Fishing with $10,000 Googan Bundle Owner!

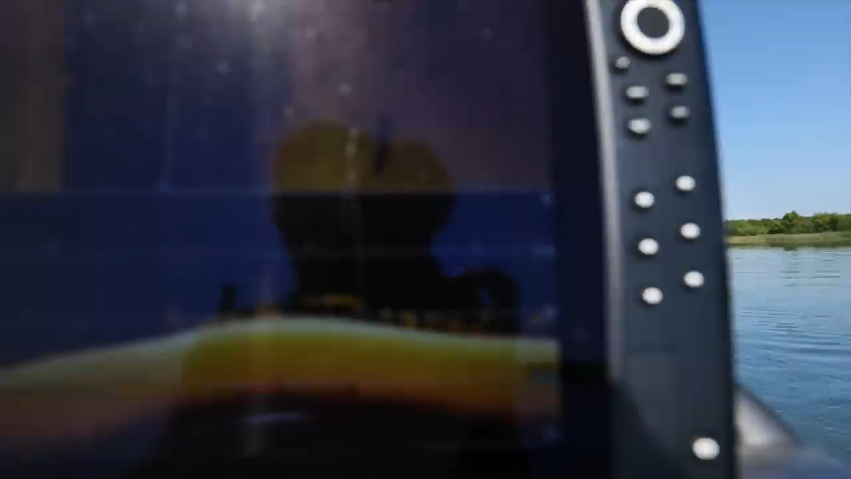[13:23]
Oh, look at this. Look at this school of fish.
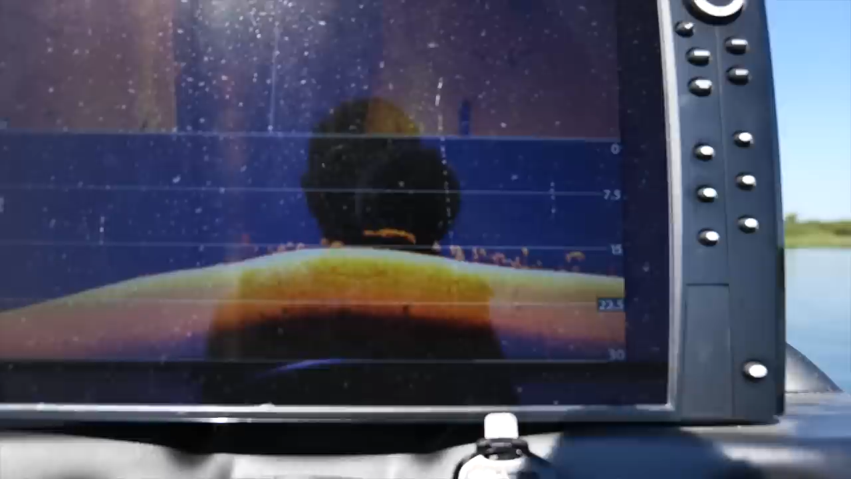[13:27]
I don't know if they're largemouth.
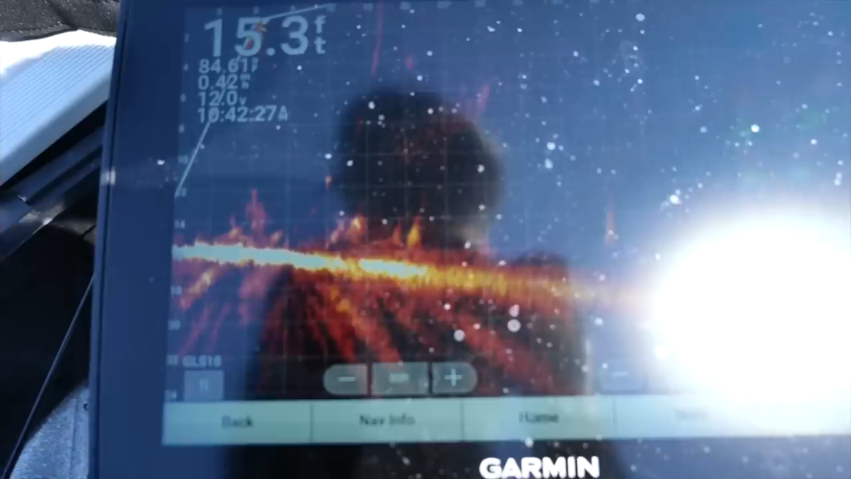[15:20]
On screen: depth 15.3 ft
and we need to get one.
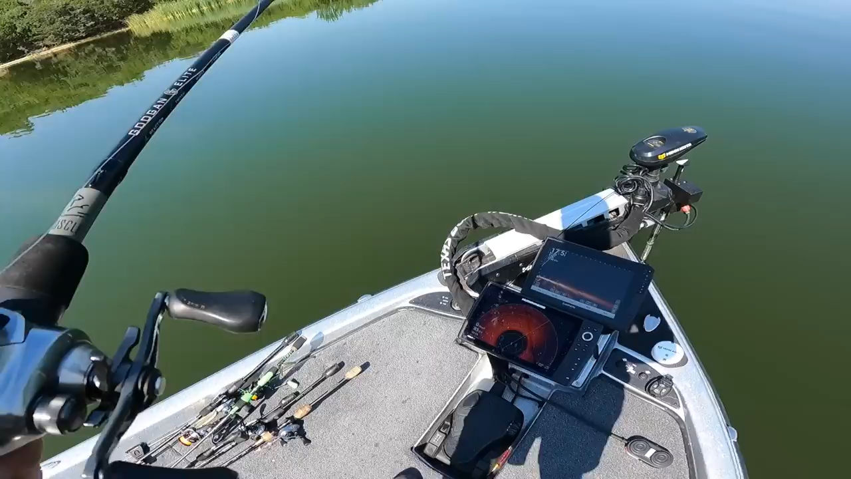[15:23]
Yeah, I can see their shadows on the electronics, and they just, you know, if we were on Lake Fork, I would say, okay, got one of those largemouth.